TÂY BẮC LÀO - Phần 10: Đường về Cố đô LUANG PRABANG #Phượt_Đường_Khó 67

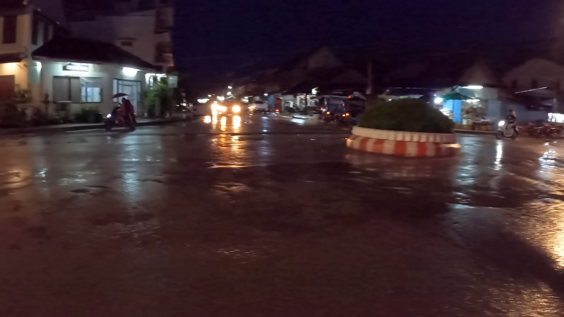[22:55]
Đến đây rẽ trái là đi vào phố chợ đêm đây Mùa này Luông Prabang vắng khách lắm Mùa hè mùa mưa mà
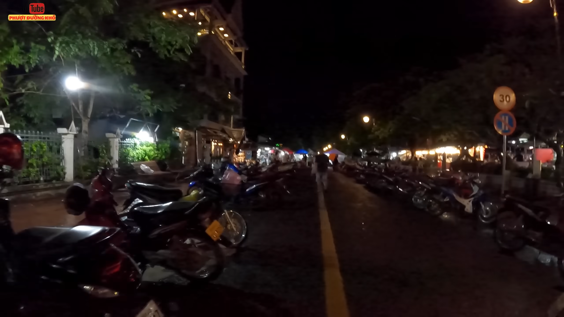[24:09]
Phía trên kia nó có cái chợ bán đồ lưu niệm Kiểu như kiểu trên phố đằng hàng ngang ở ngoài Hà Nội Bãi đỗ xe máy bây giờ lại để đây à